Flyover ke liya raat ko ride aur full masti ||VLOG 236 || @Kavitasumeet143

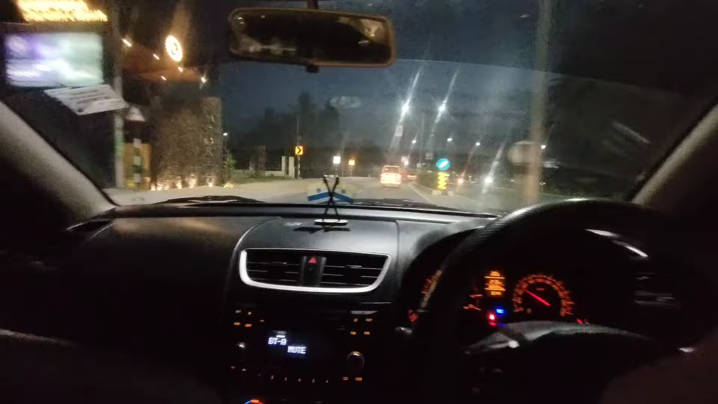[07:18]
तब हम फ्लाइओर के ऊपर से गये थे न, निचे से कहां आये थे हम?
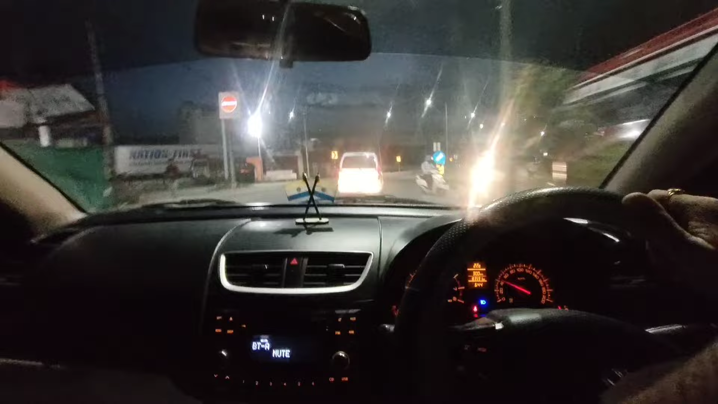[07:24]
यास नीचे से तो गाइज अभी आज हमने जाते हुए फ्लाइवर के उपर से जाना है वापिस अगर कोई किसी को रास्ते में छोड़ना ना पड़े या कहीं जाना ना पड़े तब तो अभी देखते हैं कि अभी हमें पुर्खु यहां से लगेंगे हाड़ी पांच या साथ मिनट क्योंकि गाड़ी के स्पीड
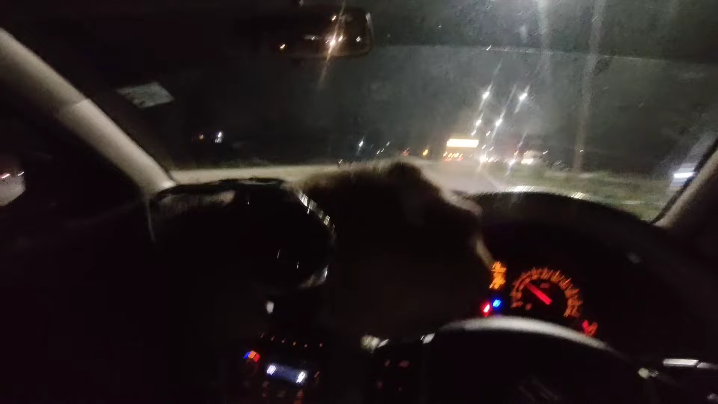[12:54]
20 मिनट कम 10 मतलब कि अभी 9.40 हुए है दस मिनट ही हमें लगे हैं यहां तक और यह रहा भी फ्लाई ओवर पे चड़ना है हमने यहां से दिखाते हैं हमको फ्लाई ओवर जी यह रहा फ्लाई ओवर
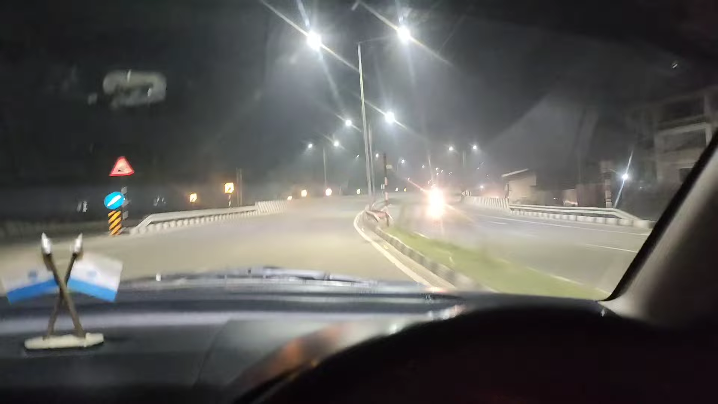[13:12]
कि अभी हम नीचे से नहीं जाना है तो देखते हैं कितना टाइम लगता है हमें पांच मिडमें लगेंगे जीवल पहुंचने में
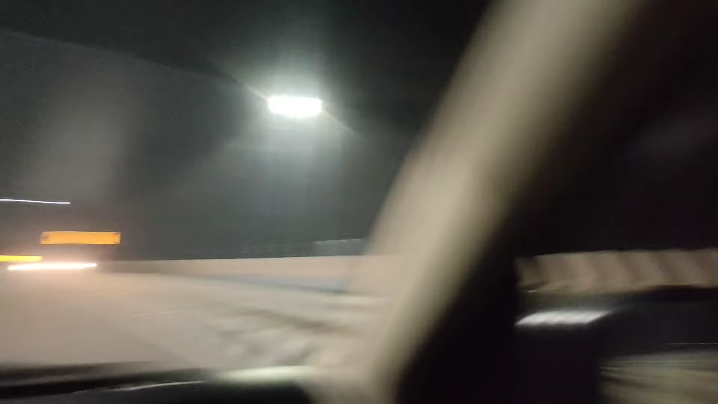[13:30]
तो गैस यह रहा फ्लाइवर के उपर का कुछ निजारा यहां पे यह फ्लैट्स बने हुए
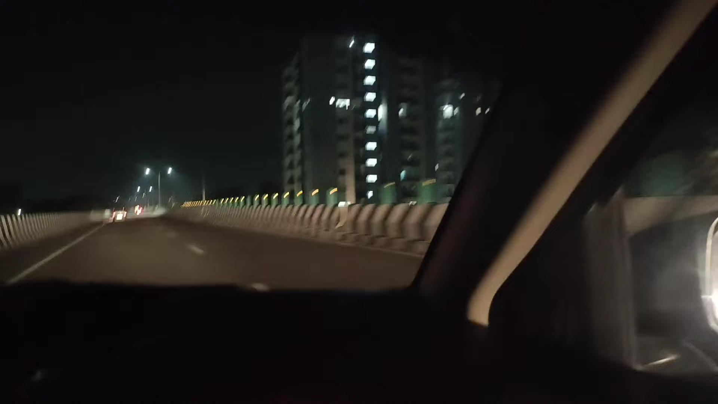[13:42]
और यहां पे सामने हैं यह विला साइड आगी पूरी शक्ति नगर रिजार जोट तो शेर खानी यह सारा इसार चला गया और फ्लाइवर से देखो गाड़ियं किस स्पीड में जा रहे हम तो अपनी 1060 में चल रहे हैं लेकिन यहां
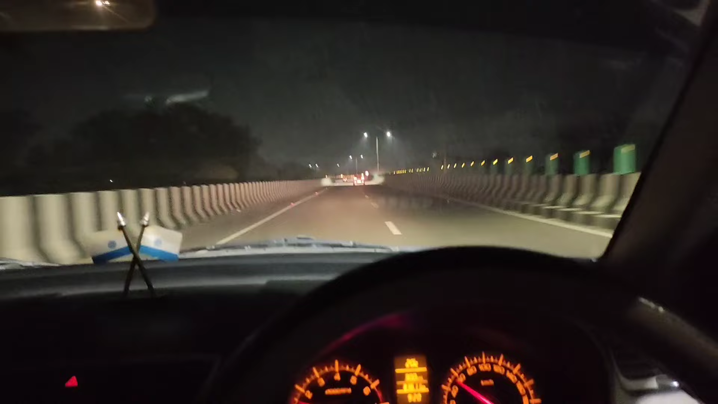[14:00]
पर देखो लोग किस स्पीड में जा रहा हूँ तो गाइस अभी पहुंचे हैं हम कुछ ऐसी